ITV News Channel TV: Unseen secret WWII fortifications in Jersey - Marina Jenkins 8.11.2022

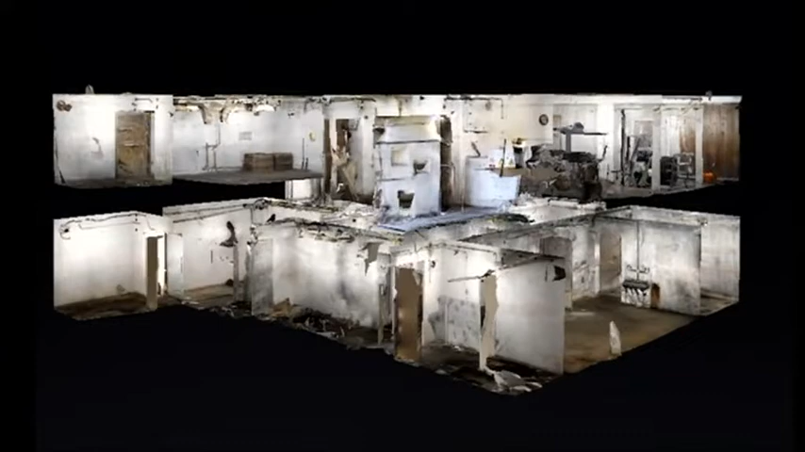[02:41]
This bomb-proof fortress spans two floors. Inside, you'll find offices, communication rooms and living quarters.
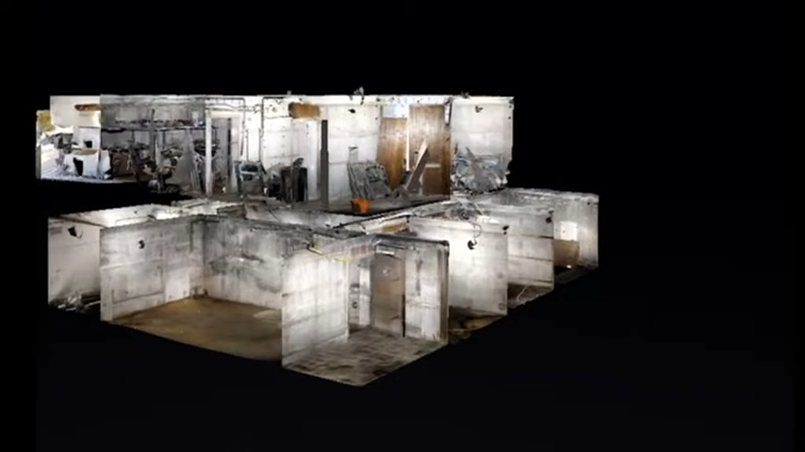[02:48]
The thick concrete walls are even lined with wooden panelling.